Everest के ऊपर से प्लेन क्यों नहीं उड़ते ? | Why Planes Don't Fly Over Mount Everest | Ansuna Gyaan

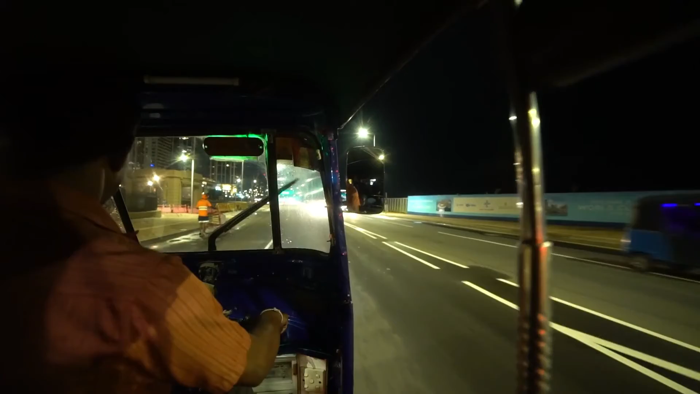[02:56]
सफीद रंग अंधेरे में गाड़े की लाइट पड़ते ही देख जाती है, जिससे ये पता चलता है कि रास्ता कितना लंबा और सड़क कितनी चौड़ी है।